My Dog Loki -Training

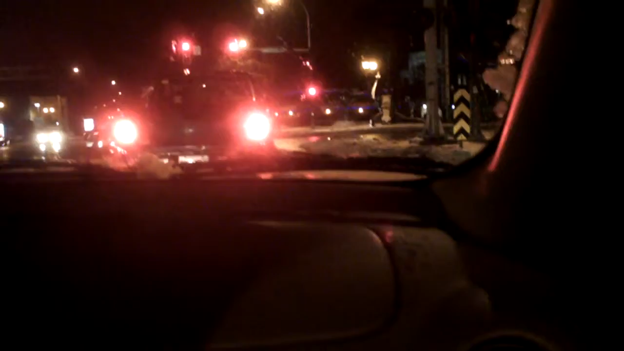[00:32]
Yep. Around that. And it's slushy out, it's disgusting. Yeah, it's pretty gross out there.